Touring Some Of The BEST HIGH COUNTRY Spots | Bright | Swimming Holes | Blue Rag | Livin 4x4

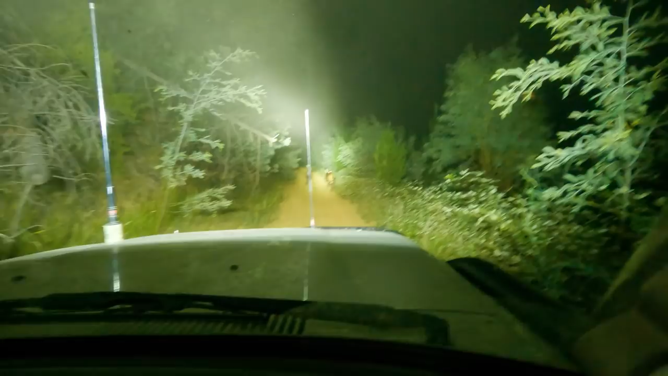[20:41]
No. No, they would just go off the edge somewhere. Like off the cliff. They're deers. They'll run up the bank. Very slowly through and they'll get out of the way.
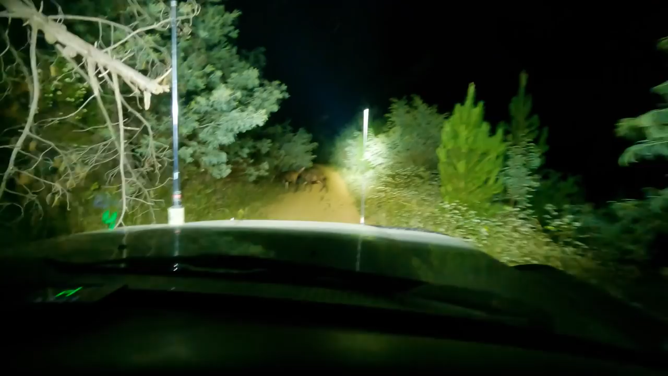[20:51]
They're frozen like a deer in the headlights.